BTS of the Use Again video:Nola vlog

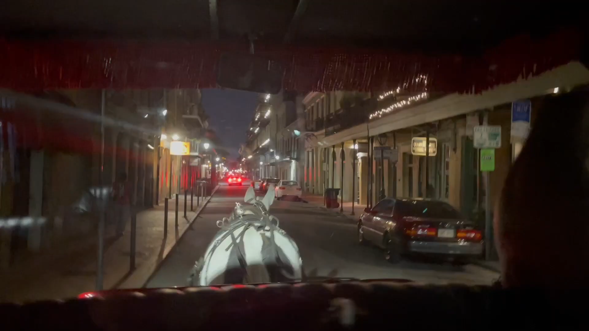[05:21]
All right, so we're going down St. Louis Street. Anyone staying in the Omni Royal Hotel? Good, guess what?